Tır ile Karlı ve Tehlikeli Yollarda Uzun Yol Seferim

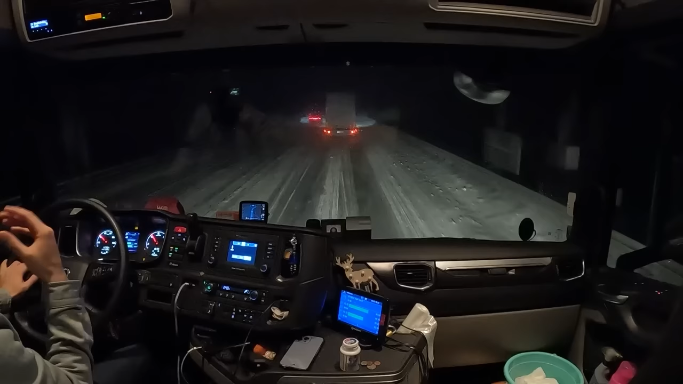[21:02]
Gidersin ama bir frene bassan bak şöyle hafiften bir dokunayım. Bak bak bak şu an ayağım frende görüyor musun? Bak full frendeyim. Full. Kaç metre kaydım? Bak solumdan bir tır gidiyor. Önüne bir şey çıksa yavaşlaması gerekse buz şu an bu. Kar değil. Yolları temizlememişler. Burası böyle. Frene yavaş yavaş dokunacaksın yani. Şöyle hafif hafif. Hafif hafif. Ani bir durumda mesela şu hızlı gidiyor ya arkadaşım.
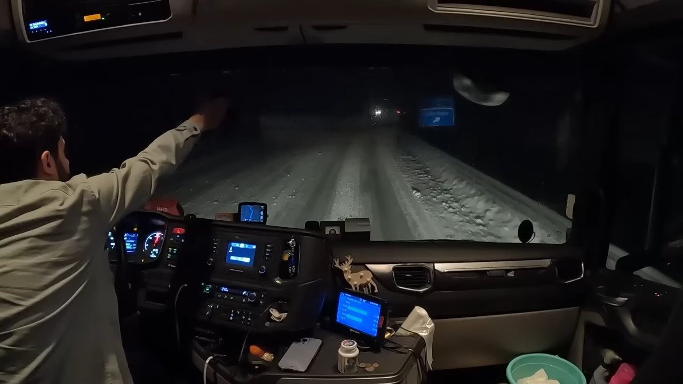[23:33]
Şimdi geçti. Bak kayıyor. Görüyor musunuz? Bak patanaja düşüyor araba. Yani yollar arkadaşlar. Böyle videolar çekiyorlar ya. İşte karda benim kopyala yapıştır var ya. Kopyala yapıştır yapıyorlar. Popülarite elde edebilmek için YouTube'da.